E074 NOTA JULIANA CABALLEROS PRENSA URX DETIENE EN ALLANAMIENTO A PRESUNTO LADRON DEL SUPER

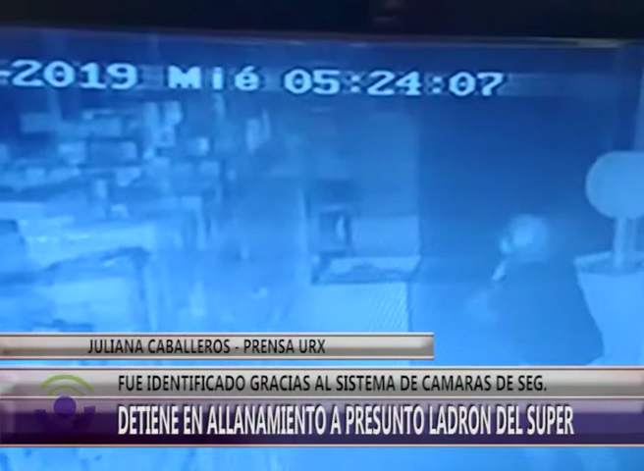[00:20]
uno de ellos cercano a este comercio, procediéndose a la detención de un individuo mayor de edad, sindicado como uno de los dos autores del robo del supermercado Johansen, ubicado en calle Ocampo al 1500 de este medio. Ocurrido en la madrugada del mismo miércoles, en donde los autores, tras violentar un tejido y una cámara de seguridad,